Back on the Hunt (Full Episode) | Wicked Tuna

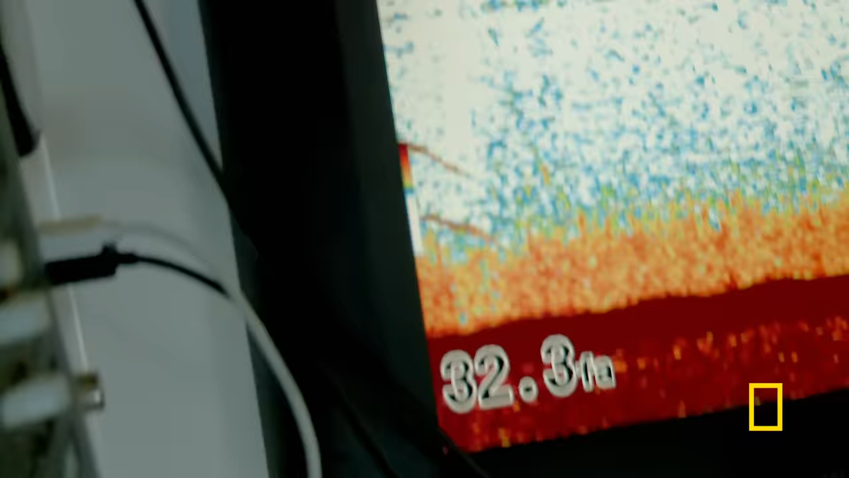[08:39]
Oh my God, such a nice mark on the screen. He doesn't need our bait.
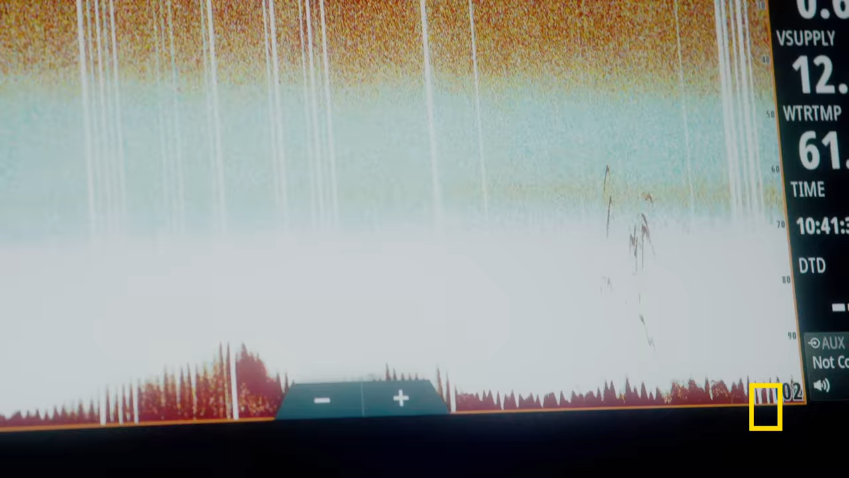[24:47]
There's a whole herd of them right here. Yep. Look at those.
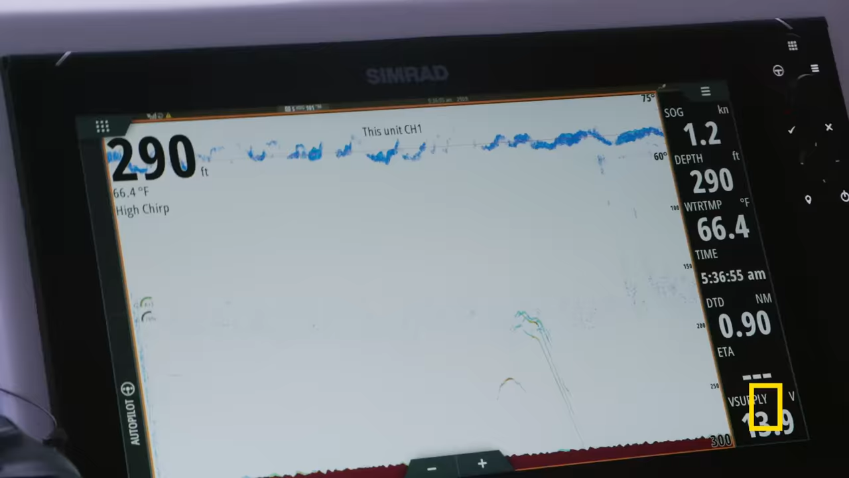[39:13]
On screen: depth 290 ft, water 66.4°F, speed 1.2 kn
Good. Oh, we marked one. How deep?
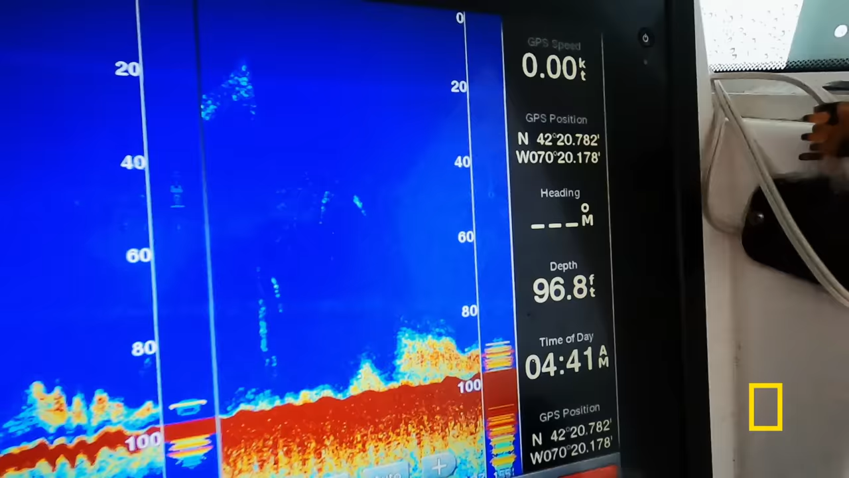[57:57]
That was a good mark there.